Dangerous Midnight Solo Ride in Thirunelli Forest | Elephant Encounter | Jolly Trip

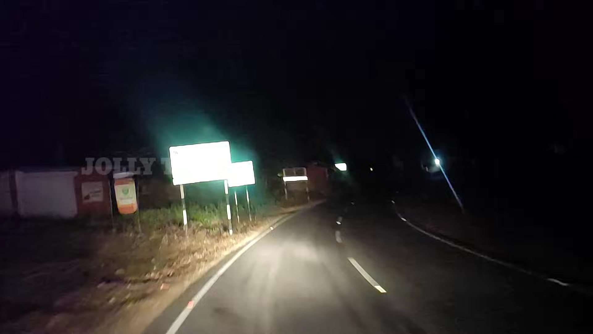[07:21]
ஸோ அந்த ரூட்டில் போகும்போது நம்ம வாகனத்தை தவிர இப்போ நீங்கள் பார்க்குறீங்க இல்லையா,
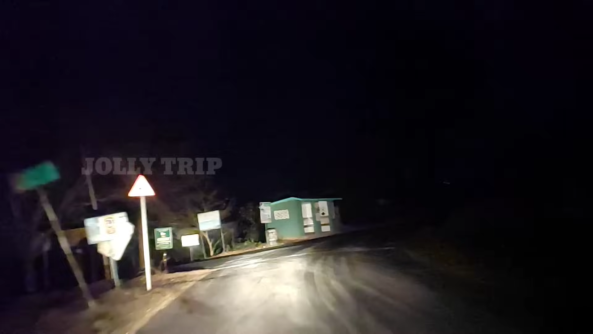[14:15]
நாம் இப்போ திருநெல்வேலியை ரீச் பண்ணிட்டோம். நான் ஏற்கனவே நேற்று நைட்டு வந்து ஸ்டே
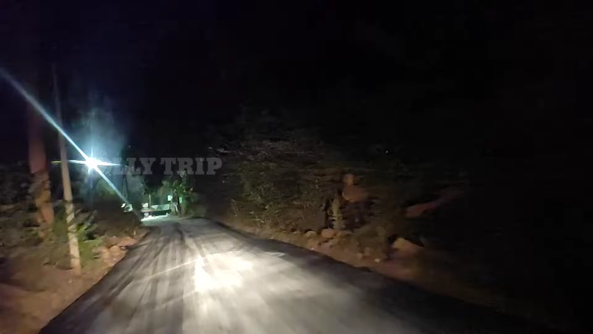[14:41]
அதனால் எப்படியாவது இந்த வாட்டி இந்த நைட் ட்ராவல் பண்ணிட்டு தான் போகணுங்கிறதுனால தான் இந்த வாட்டி வந்தோம்.
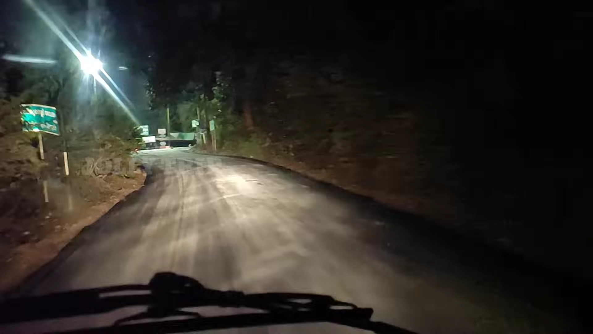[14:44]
இப்போ வர்ற வழியில் இது வரைக்கும் நம்மளால் பெருசாக எதுவும் பார்க்க முடியல.
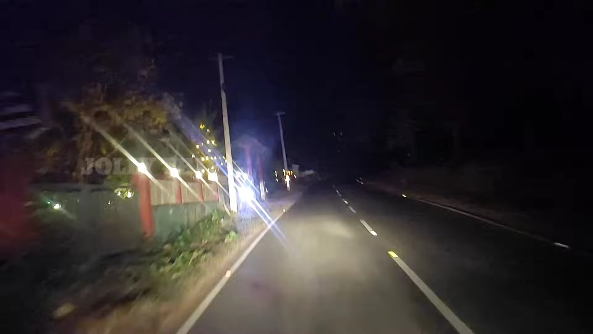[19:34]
பாவலி போயிட்டு அதுக்கப்புறமா நம்ம காட்டிக்குளம் போயிடுவோம். அதோட நம்மளுடைய இந்த இரவு பயணம் முடிஞ்சிடும். அதனால் தொடர்ந்து பாருங்கள்.
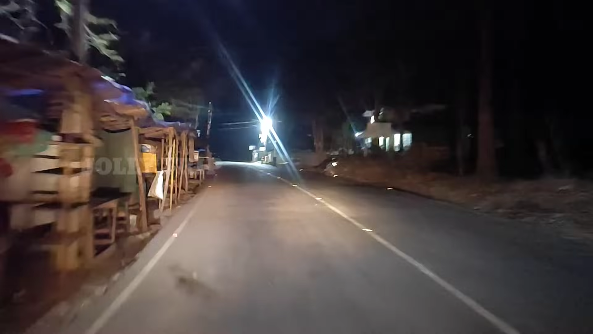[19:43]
நாம் இப்போது கேரளாவோட எல்லை, அதாவது கேரளா கர்நாடகா பார்டரில் தான் இப்போ நம்ம இருக்கிறோம்.
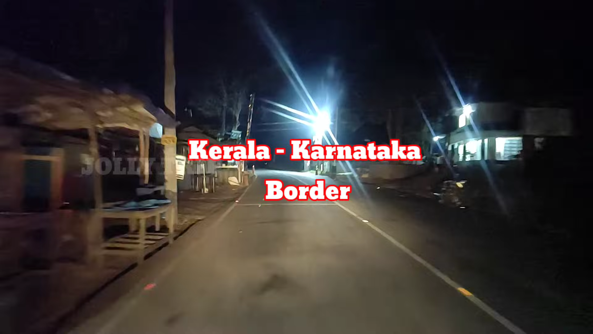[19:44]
இந்த பார்டர் வரைக்கும் போயிட்டு திரும்பலாம் அப்படின்னு சொல்லிட்டு தான் நம்ம வந்தோம்.
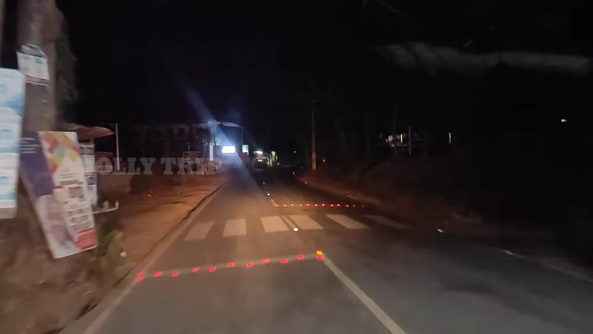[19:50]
ஸோ இதோட நம்ம இப்போது திருப்பிட்டு நம்ம திரும்ப பாவலிக்கு போக போகிறோம்.
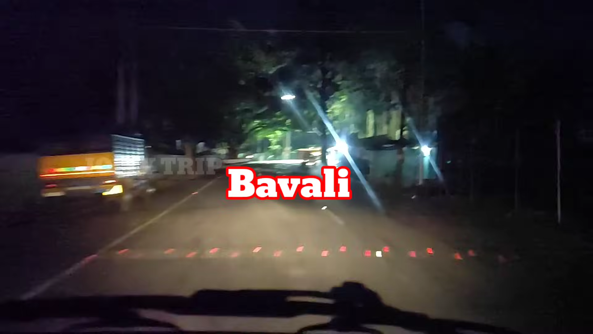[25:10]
அது மாதிரி இங்கே பாவளியில் இன்னொரு பார்டர் வந்து கர்நாடகா போகிறது.
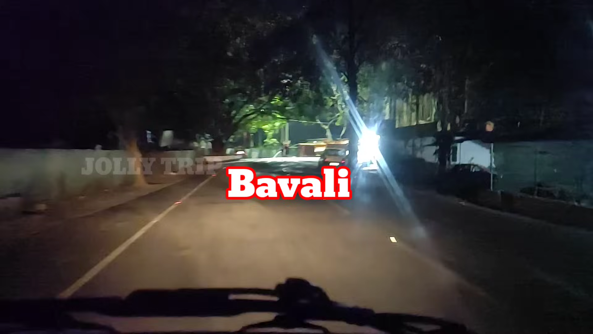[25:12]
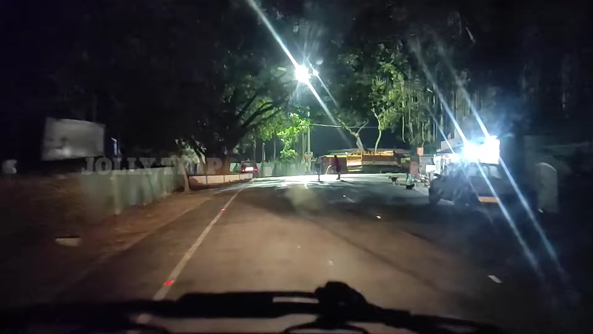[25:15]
இங்கே வந்து பார்த்தீங்கன்னா இது நாகர்கோலை ஃபாரஸ்ட்டுக்குள்ளார தான் பூந்து போகும்.
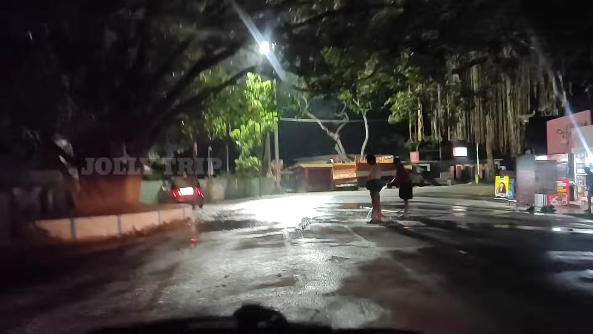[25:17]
இந்த ஃபாரஸ்ட்டு ஈவினிங் 6:00 மார்னிங் 6:00 வரைக்கும் க்ளோஸ் பண்ணிவிடுவாங்க.
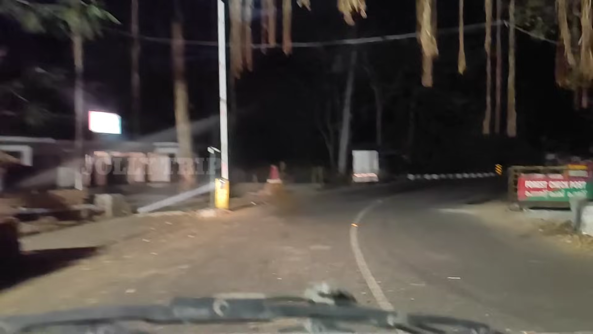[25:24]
அதனால் இதில் நம்ம போக முடியாது.
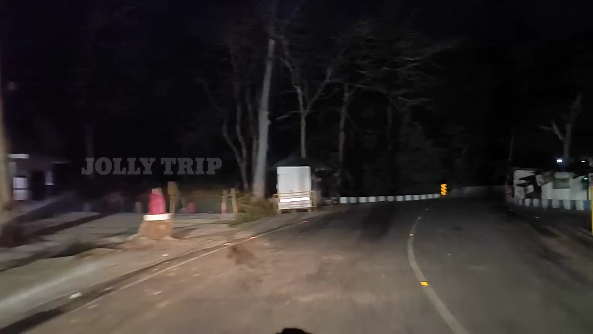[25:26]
ஸோ இந்த பாலம் தான் வந்து கேரளாவையும் கர்நாடகாவையும் இரண்டாக பிரிக்கக்கூடிய பாலம்.
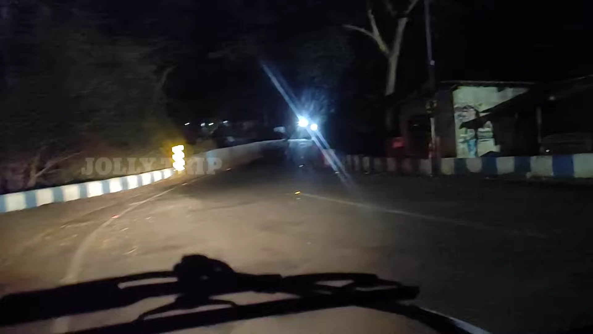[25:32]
ஸோ நம்ம இதுலேருந்து திருப்பிட்டு திரும்பவும் வந்து காட்டிக்குளத்துக்கு போக போகிறோம்.